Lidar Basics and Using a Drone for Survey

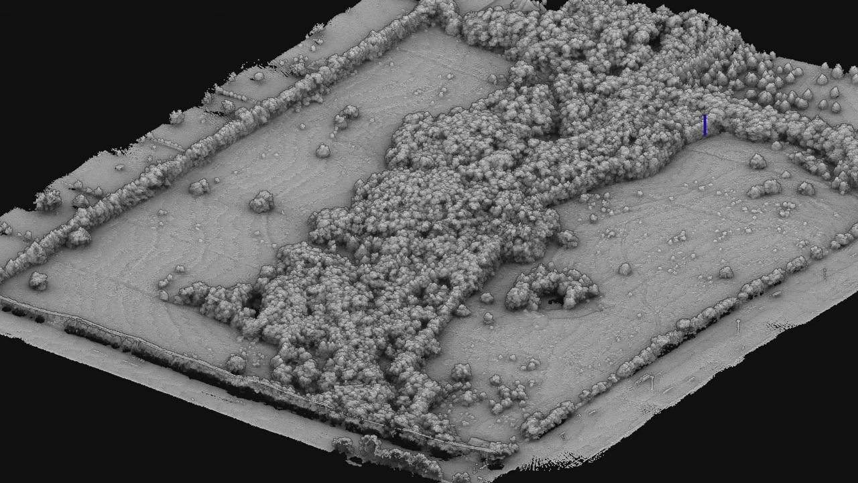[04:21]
the finished process we give you three files we give you what we call every tree branch and leaf which has everything in the scene that you've collected we give you the
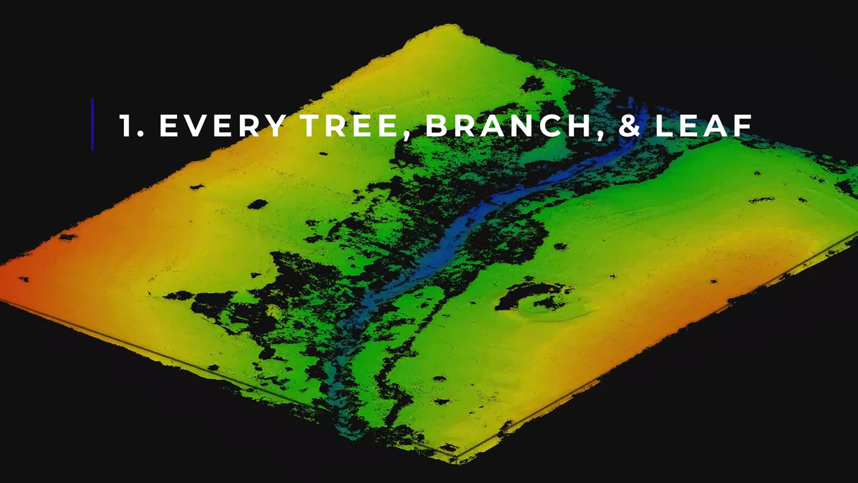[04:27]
one foot rasterized ground points which we've taken out all the vegetation
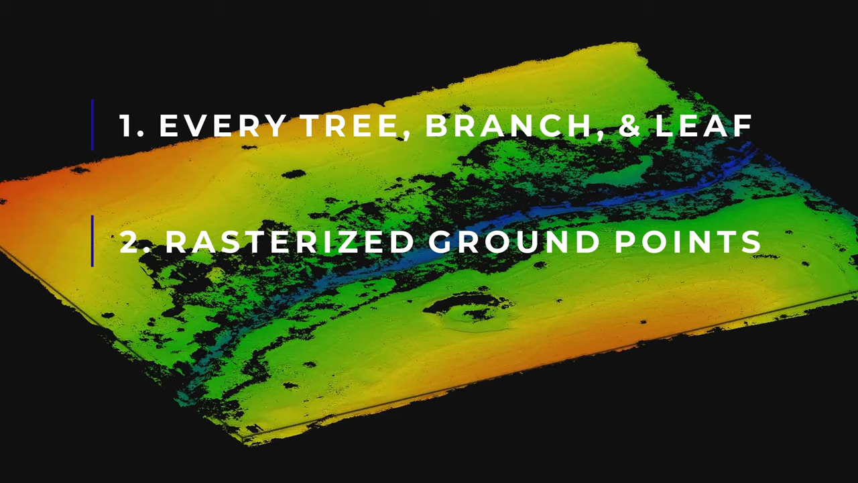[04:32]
we've rasterized it to one foot which allows for basically the highest
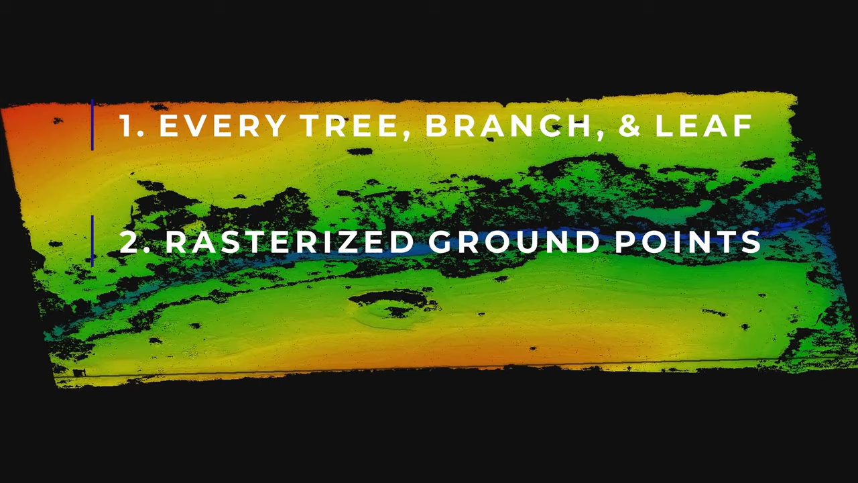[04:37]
density of topography that you can generate and then we give you a subsample based
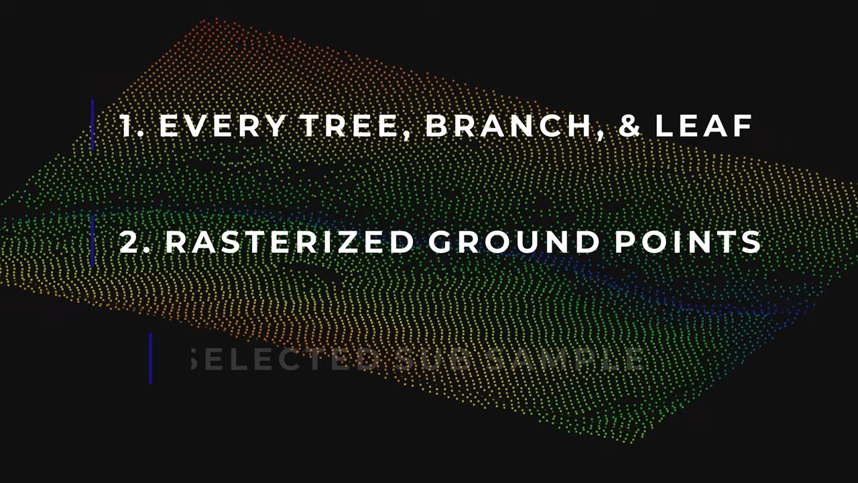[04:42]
off of your selection so that you can easier import it into different softwares like civil 3d or Carlson or you know if you have older softwares that you use utilizing your workflow
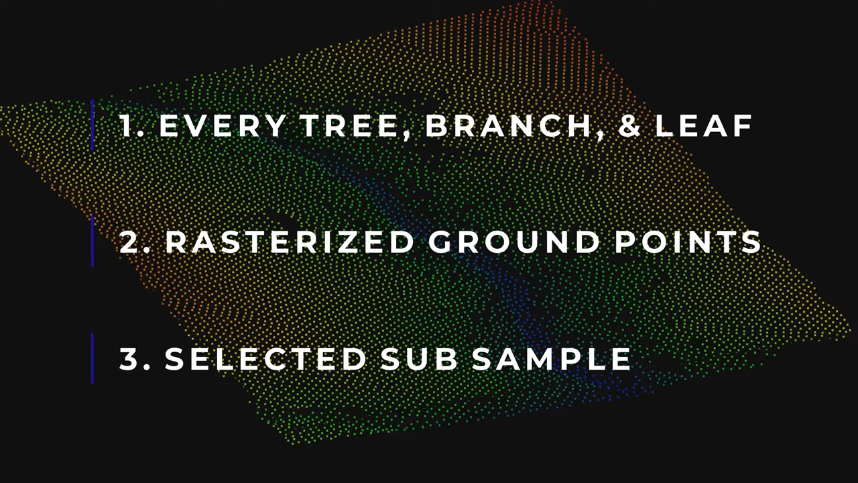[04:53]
that handles a 25-foot grid that you'd normally collect yeah it's real easy with LiDAR because we are pumping out
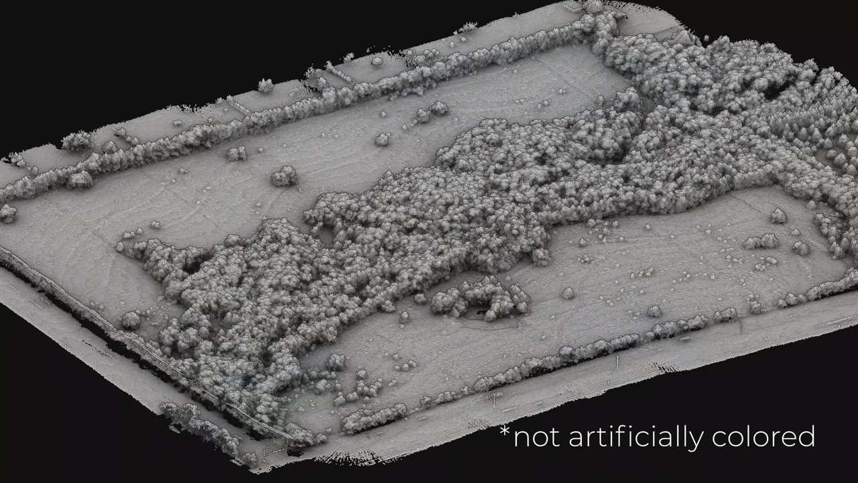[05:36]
colored this by height remember that LiDAR because it's a ranging system has no color inherent in itself so we've
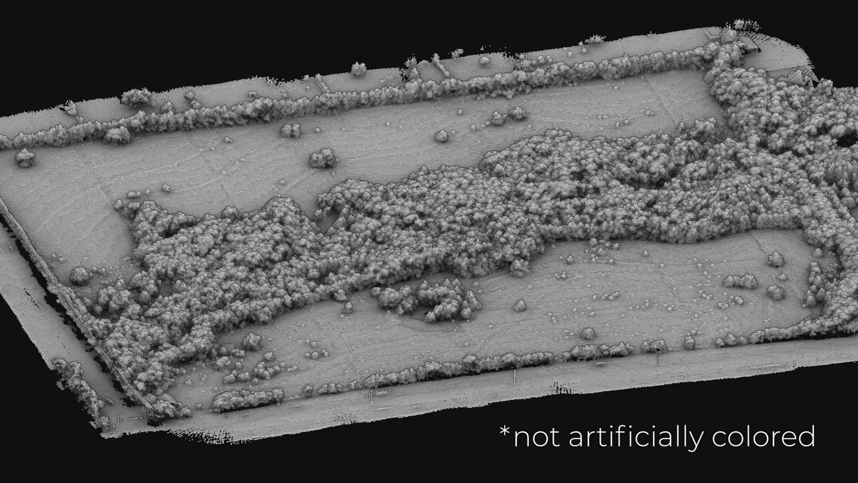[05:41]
imposed a pseudo color on it and as you can see in this scene you're seeing all the trees all the outbuildings all
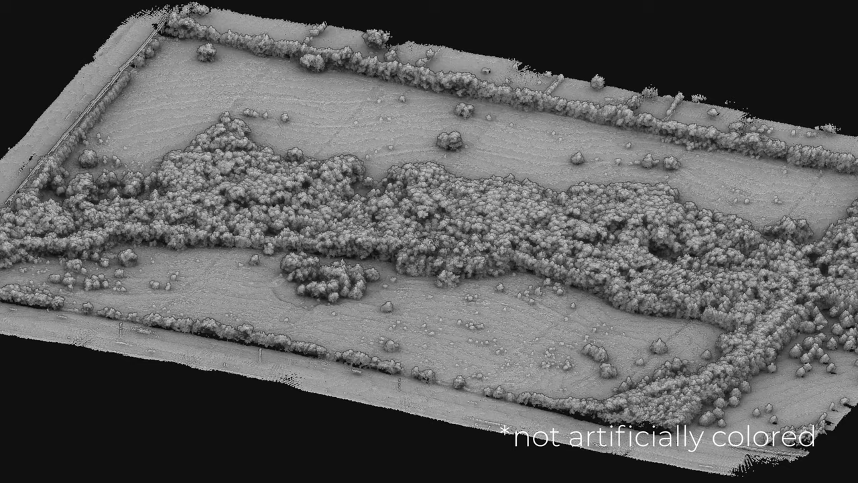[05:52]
the outcroppings generally we can see anything that rises above the the terrain by a couple inches and then we take all of that scene and we filter out the vegetation and this is what it looks like with the one rasterized
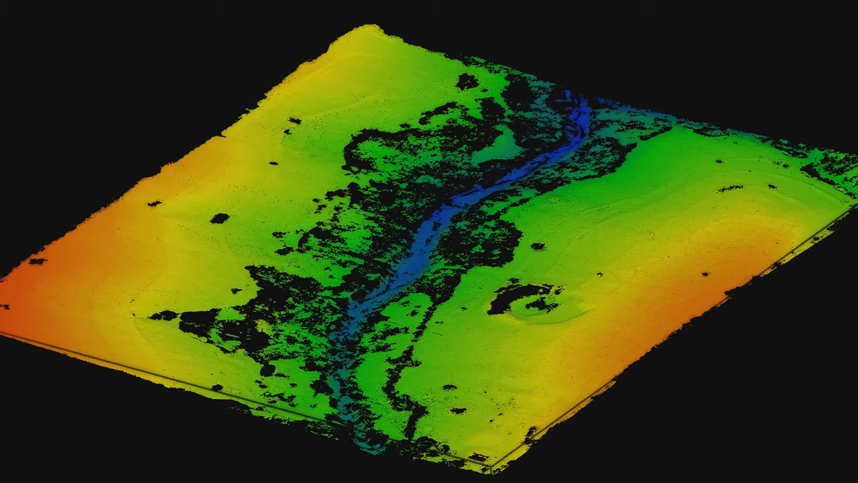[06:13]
grid to where now you can see just the topographies you can see how the earth is changing as compared to how the trees that overlay the earth are now I think it's important to go back to the RGB image in that the which we show
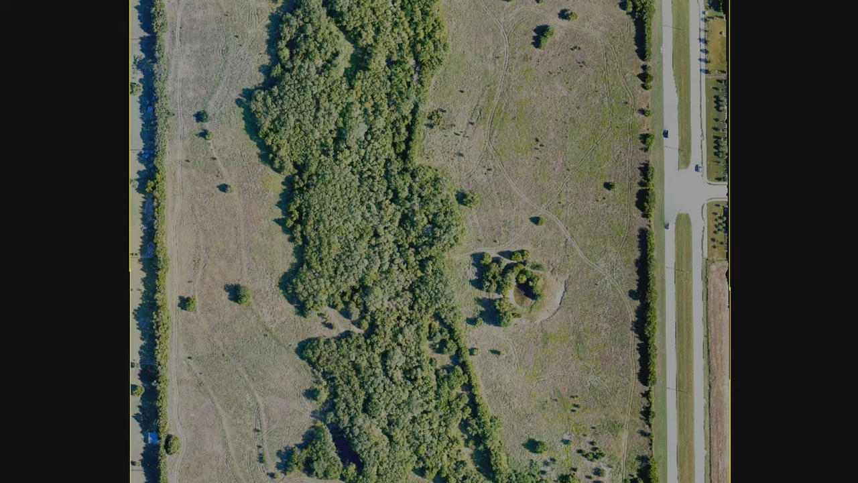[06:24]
here the RGB image cannot penetrate or see between those
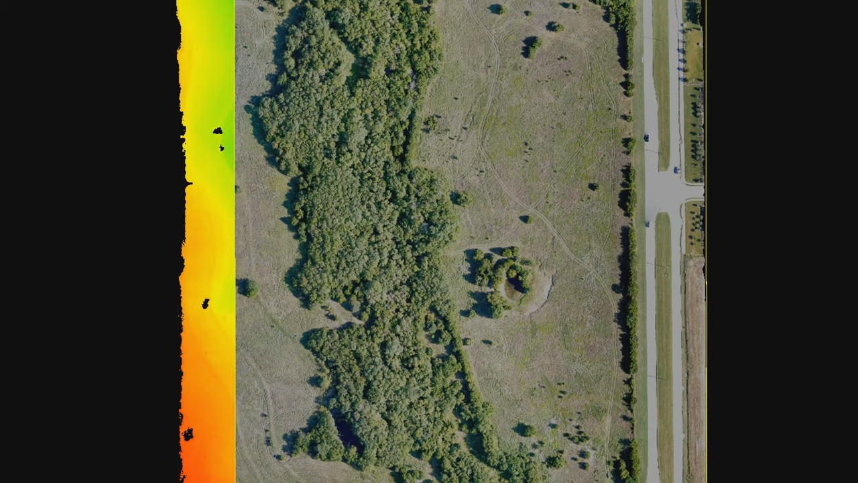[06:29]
trees and so you'll see a tree-covered area and I think this one is a very important example in that the tree cover actually
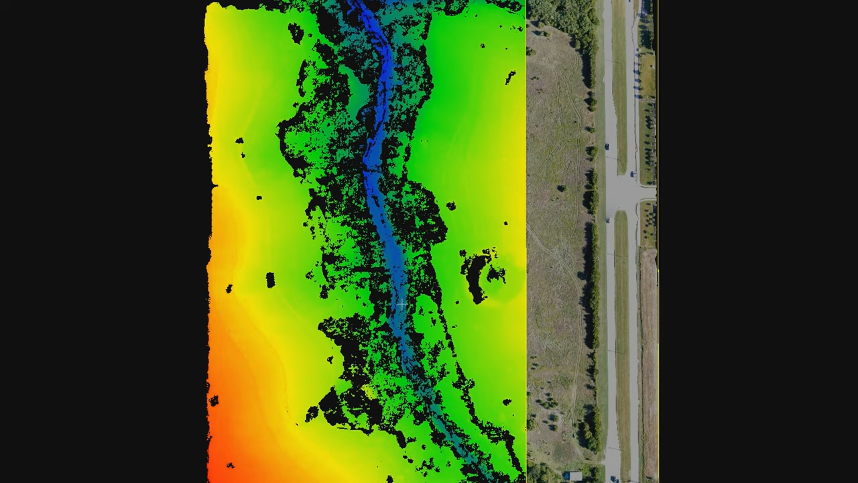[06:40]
hides a 14 foot deep ravine which of course you will see in the LiDAR data which we show next and then so going back to the one
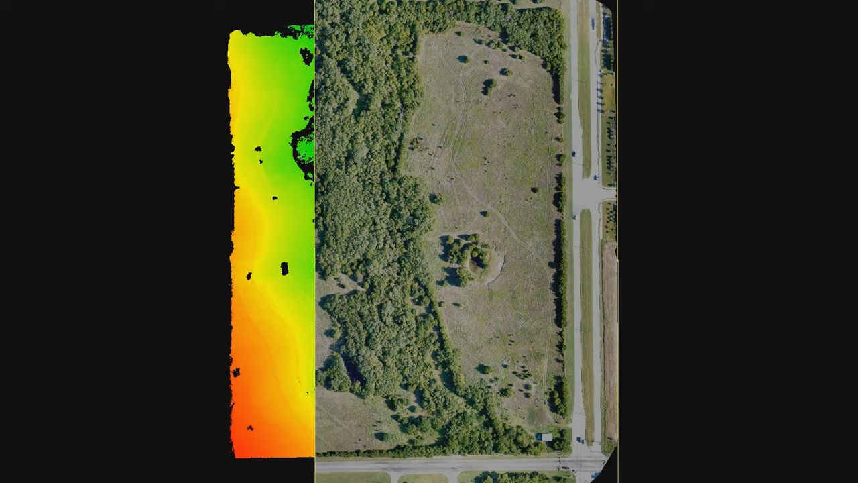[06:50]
foot we can see that that deep ravine through the middle of this and
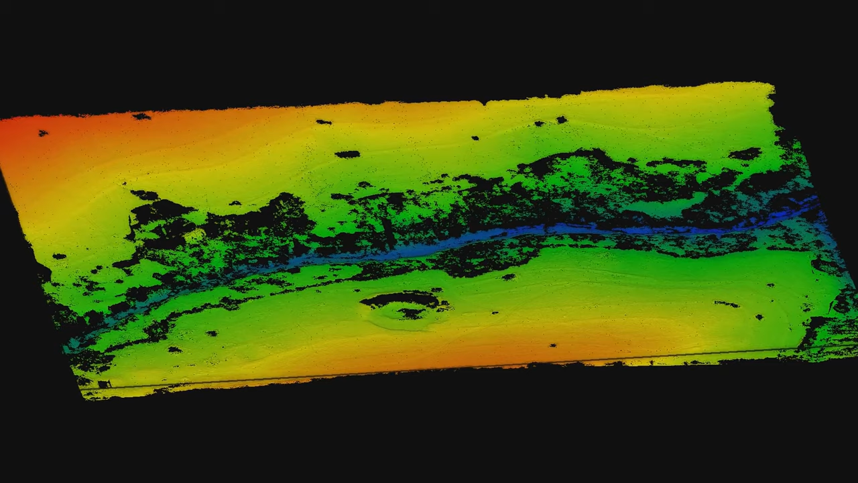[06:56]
the last piece for easier importing into your software we subsample 20 to 25
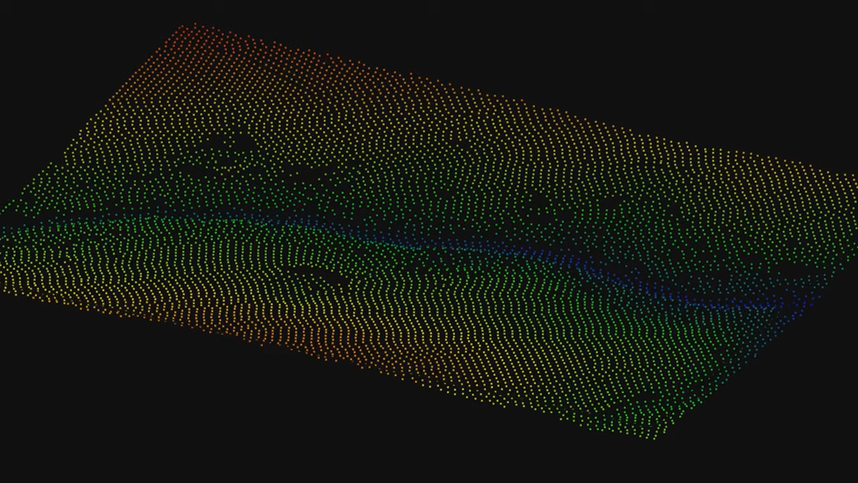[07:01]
foot where you can still get the detail and you can still generate your one foot but you're
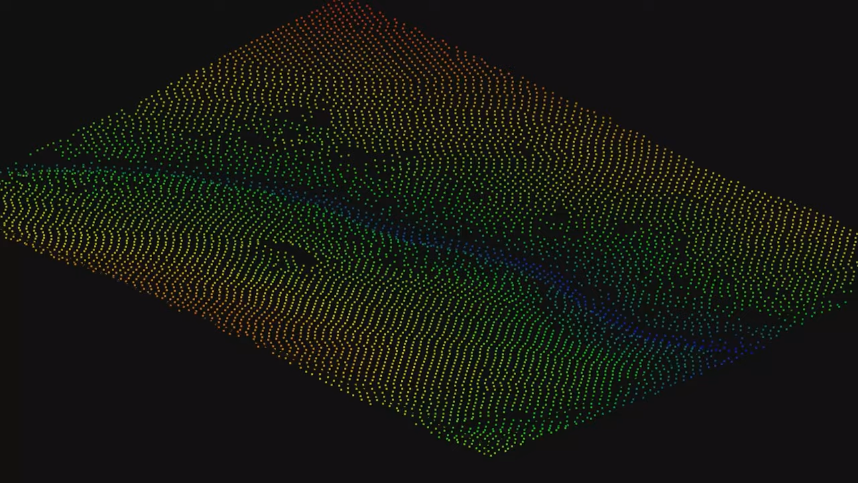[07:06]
it'll work more to you what type of workflow that you operate with